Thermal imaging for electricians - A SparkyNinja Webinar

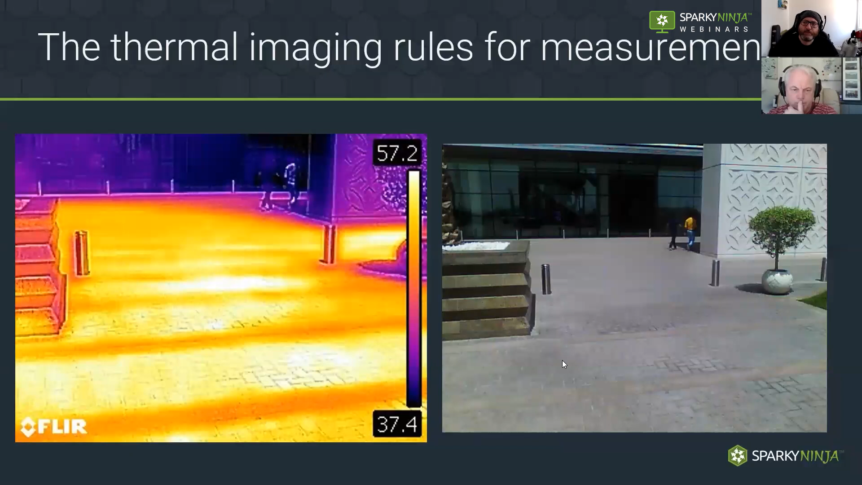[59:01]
but we lose emissivity this way because the angle of the emitted energy is nowhere near hitting our target the angle is now so narrow so don't narrow the angle we mentioned standing straight in front of the target bad idea okay this is obviously glass uh light visible light can travel through glass but thermal imaging thermal radiation infrared radiation cannot so if you point it at a glass or a very reflective surface as we've discussed you're just going to see yourself so move yourself and anyone else always look at that look at your imager and move around and see stand
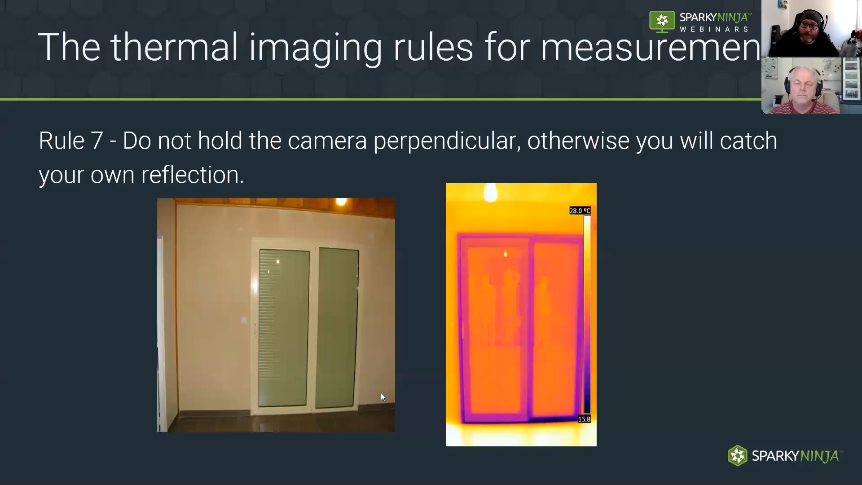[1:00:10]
they just screened us off yeah i didn't cocoon us or anything it was just screening off so that those people behind us who are just working weren't in the information of our target and we've measured emissivity let's cover it again as a main rule here we must make sure that our measurement is taken from materials of high emissivity this is a water boiler um this was i think this was in dubai as well again a few measurement pixels here but we can still get information from this label there's a little clear label here which is obviously not as shiny not as reflective has come
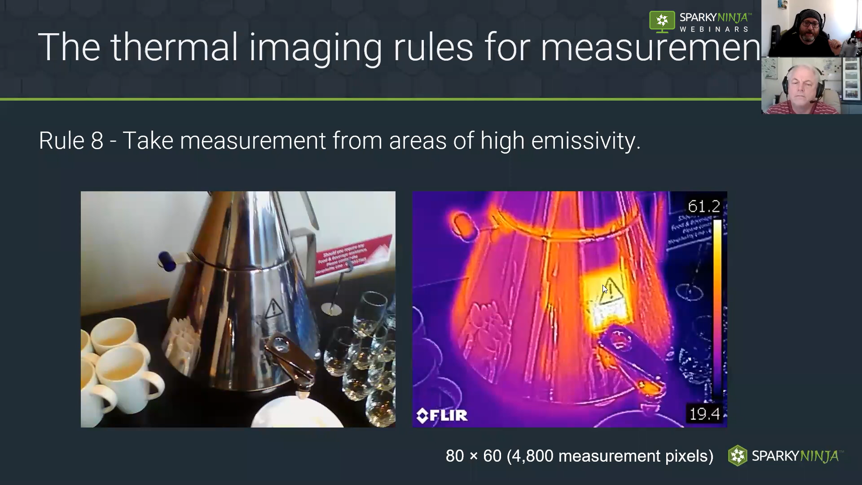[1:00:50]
under the temperature load of the whole appliance it's the same temperature so it's a much better emitter of the radiation okay so take your measurement from targets of high emissivity we mentioned solar loading earlier on if you are outside okay this is i mean in building thermography solar loading is a big thing in building thermography if i'm going to go outside to measure insulation or things like that i need to do that either first thing in the morning or towards the end of the day where the sun's loading on the building hasn't actually made an impact and there are great images um there's the institute of
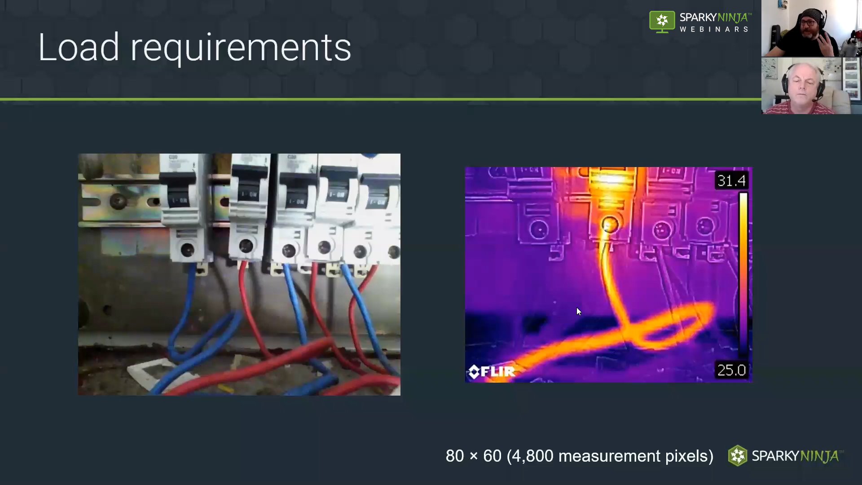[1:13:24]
start to see a thermal gradient driving down the cable away that you know that there is a real problem with a hot spot on that connection okay um so we've got to have load on and it's the same with things like underfloor this is one of the common applications i know a lot of electricians are now buying cameras for this is as the main reason at
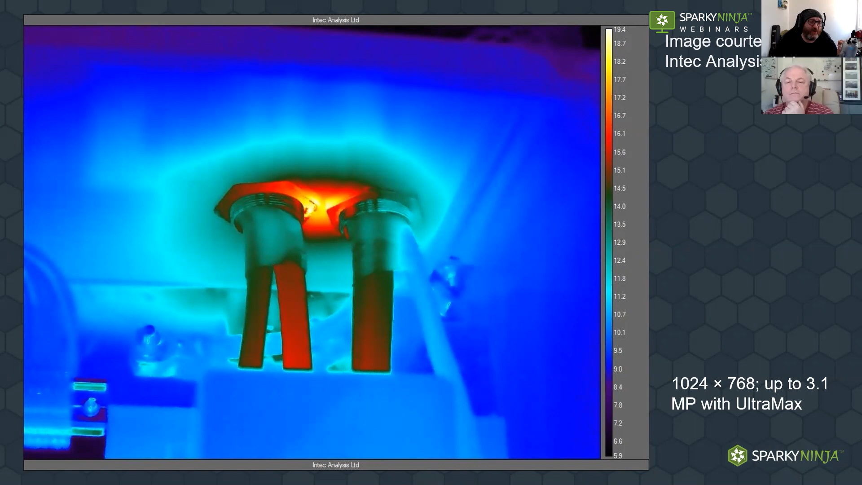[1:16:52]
yeah so it's not it's not like that's that's dangerous it's going to catch fire it's not we're looking at here what we are looking at though is that the phenomena can be seen with good resolution thermal imagery okay pallets um some areas of thermography will stick with a specific palette like security you'll see the police will be using the black with the white so the guys pick up there's a little white thing running across the field they may sometimes flip that with white with the black um for electricians and engineers we kind of have free license choose whatever palette we think best illustrates the problem for
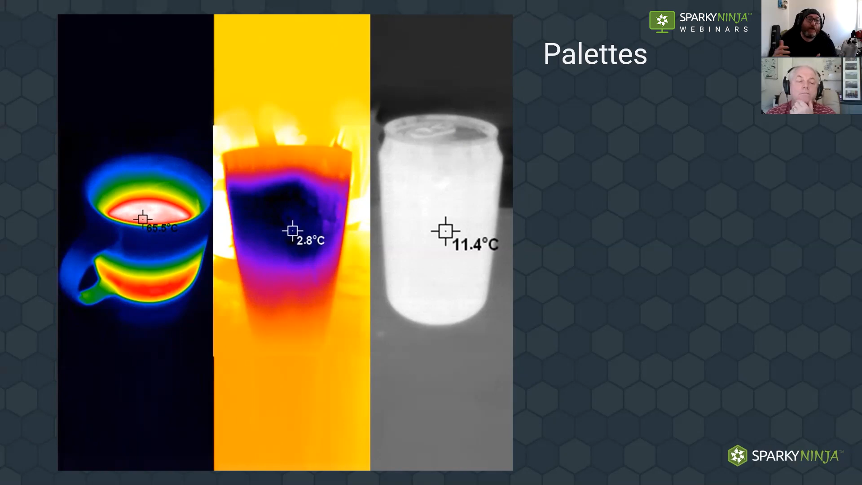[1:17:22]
the client and helps us tune it so there are a number of pallets that we can choose i'm sticking with some images from this camera because i do love this camera you know this is this is this is you know i wish i could afford this thing um and you can see how this is the iron camera this is the one that you'd often see with thermal imagery but you can see how this this lovely camera here has got nice close resolution we've got a box here and in this box we've got a high point there's a line tool been put in where we can see this line tool this is this is all done afterwards this is all done with software afterwards this little line tool
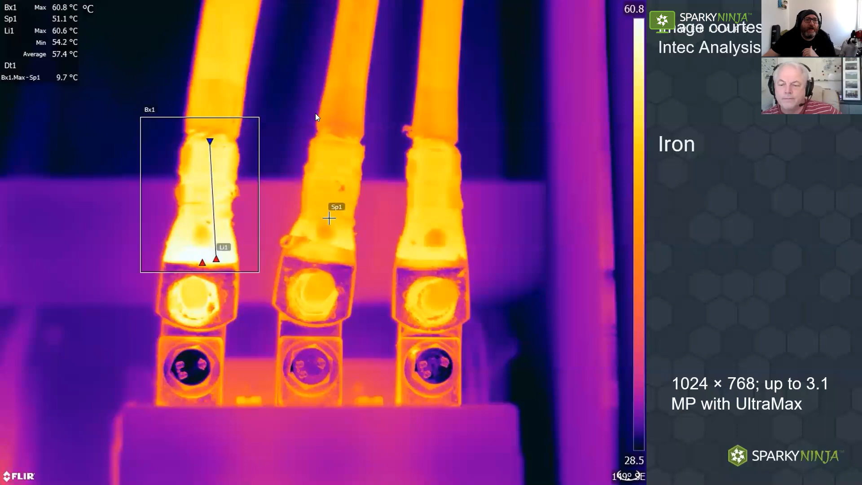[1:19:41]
On screen: spot 51.1°C, min 54.2°C
occurring or some problem here um same image but a different palette okay different palette rainbow high contrast so you might choose this because this this is warmer than these two but here it's actually a lot more obvious so you may choose this palette for the contrast yeah again it gives you free license to decide now i mentioned earlier on isotherms okay so isotherms are good if you want to have an alarm
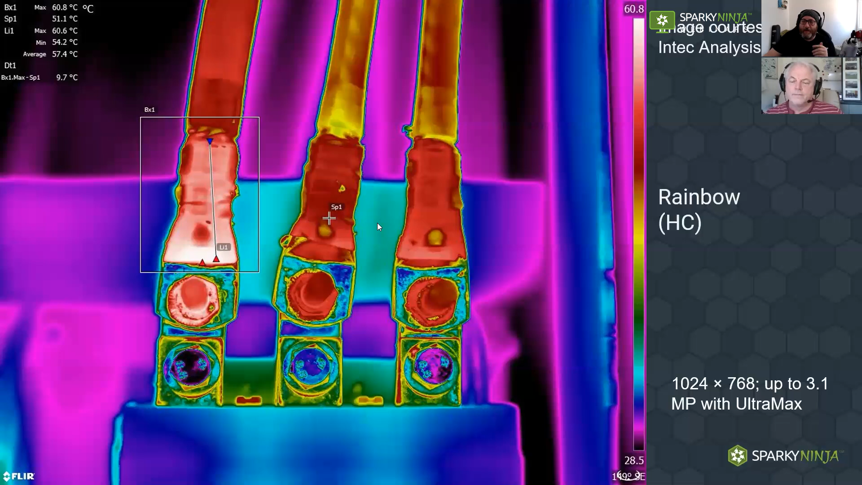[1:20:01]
On screen: min 54.2°C
um that's what's happening here so we've got an isotherm that's been set just to a point okay so we've
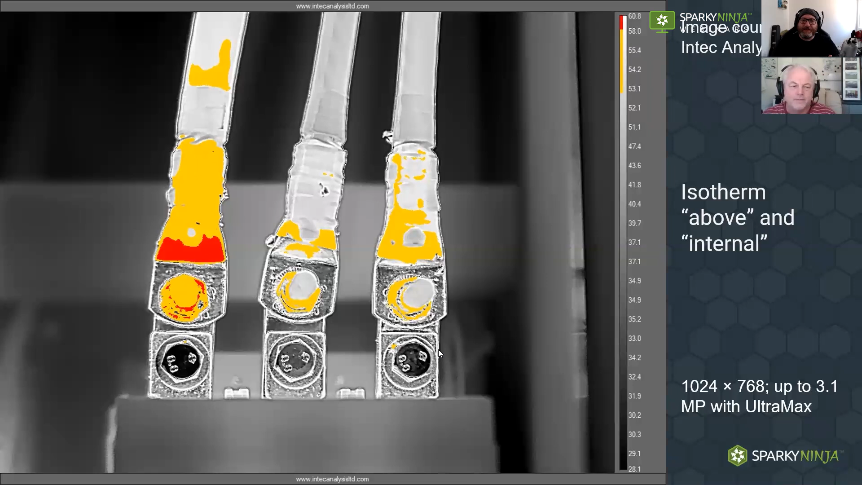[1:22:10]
right so these are great palettes um now let's talk about this uh qualitative quantitative scenario so a qualitative survey is where we're just using the image for information so this is obviously a you know solar farm a solar array and in a solar array we want all of our cells to be nice and healthy because if we have any single cell in a panel down it ruins the whole string any guys who are in solar will know if you lose that and obviously drone thermal imaging is very strong in this field these days it's quick it's effective and it gives you that view um but it's just qualitative analysis at that point you can then go deeper quantitative if you need to but you don't really need to go that far in this field you can see that we've got a couple of panels there one's got a dead cell one's got
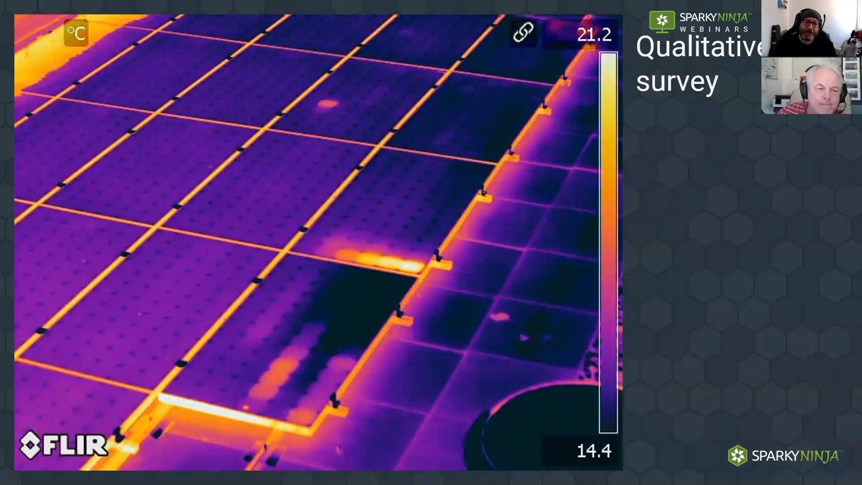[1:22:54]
On screen: scale top 21.2°C, scale bottom 14.4°C
a a lot of resistive heating in the string of cells here and these need a bit of investigation because it could be that these are having a huge consequence to your actual generation so great use for qualitative surveying this is a fairly good end camera but you could also do qualitative surveying with a low end camera here we have three conductors through a contactor and you can see that this third one here is under a significant amount of stress it could be loose connection it could be overload it could be imbalancing this is where this would be a this would be a catalyst to then carry out further investigative work you can then get a camera
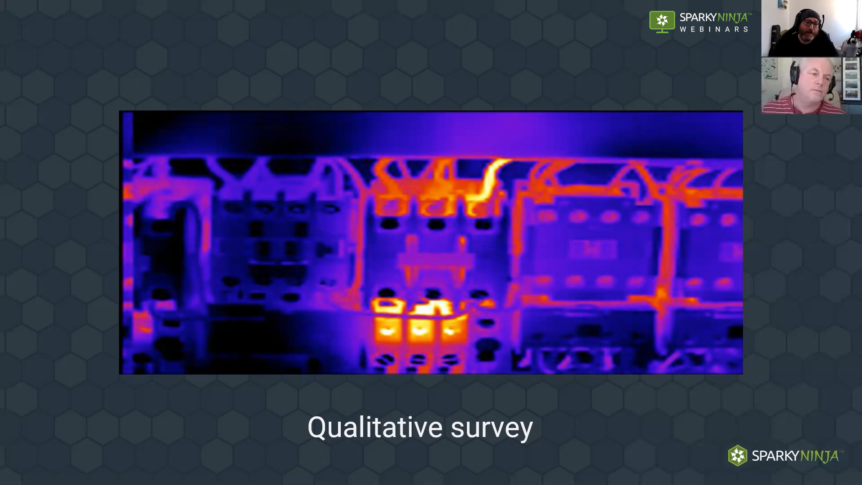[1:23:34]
and take a much more deeper image of that or if you're an electrician or engineer you might just go i'll have a look at that and you'll probably get your your clamp meter out and you'll measure the current on there or something but you can use you know you can use the low end images for qualitative surveys as much as you want i did have a training one day and i was playing with this camera you can tell it's this camera because of this huge circle spot in the center of it but i just pointed at the wall and i went oh and i caught this image of the wall and nothing to do with electrical but clearly there's some insulation missing or something in this wall
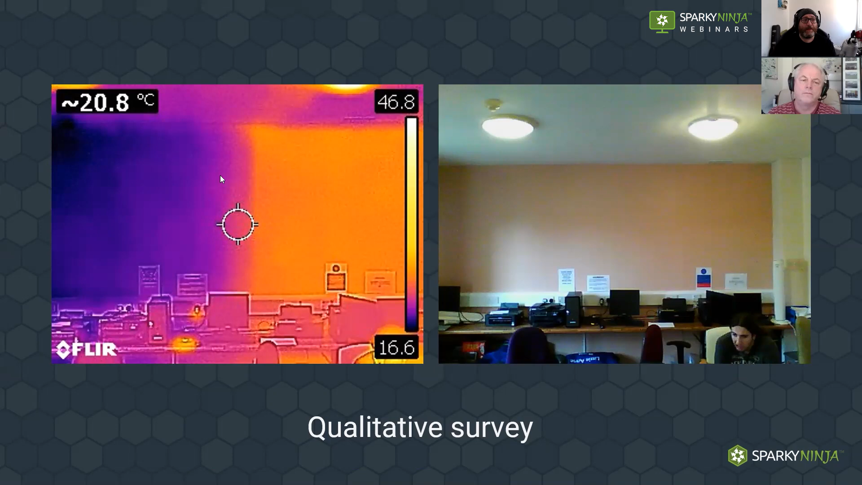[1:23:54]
On screen: spot 20.8°C
so you know this is all qualitative it's just using the imager to see things and then at that point you'll then decide if you need to look further got two lights here you might upgrade your lamps to a higher wattage you might change the wattage or led which might have a higher high heat output it might start heating an adjacent building uh material more than it used to uh that looks like it could be a potential danger